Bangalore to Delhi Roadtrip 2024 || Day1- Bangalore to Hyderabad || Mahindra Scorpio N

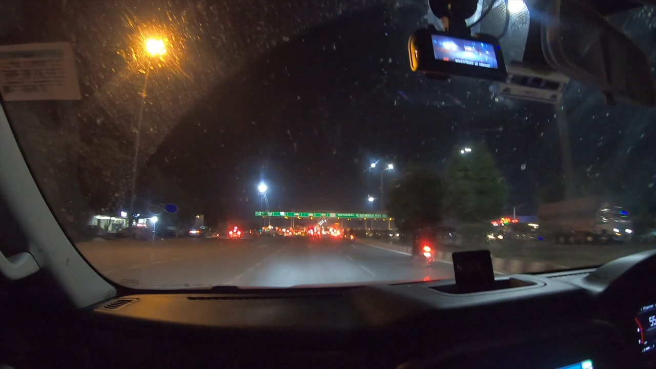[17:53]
इससे पहले भी एक टॉल गया था, वो मेरा स्किप हो गया, जिसमें फिर से 110 रुपीस लगा था। तो ये छठवा है, सिक्स्थ टॉल है फ्रॉम बेंगलोर टू हैदराबाद का।
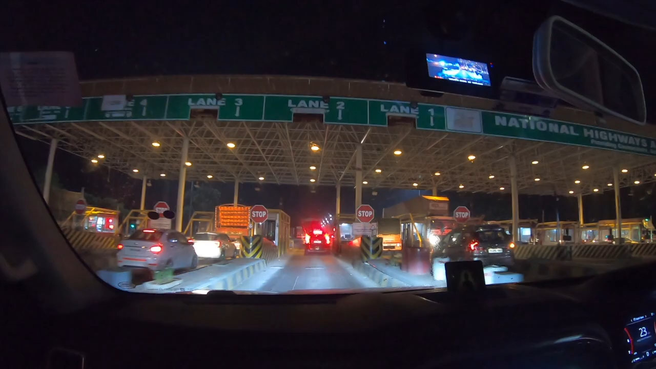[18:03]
अभी तो और भी आने बचे हैं।
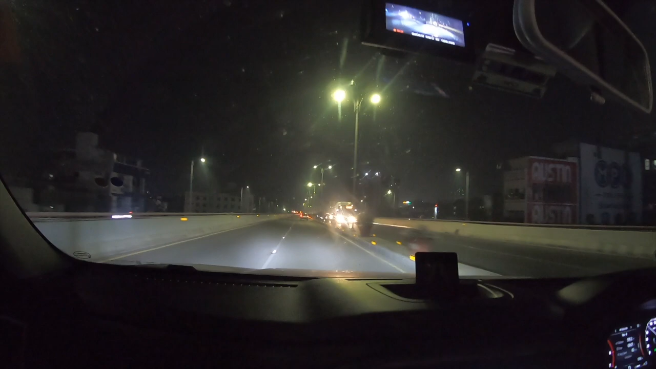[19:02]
क्योंकि हम अभी फ्लाईओवर के ऊपर है, अभी उसके लिए फिर नीचे उतरना होगा एंड देन कन्फर्म करना होगा।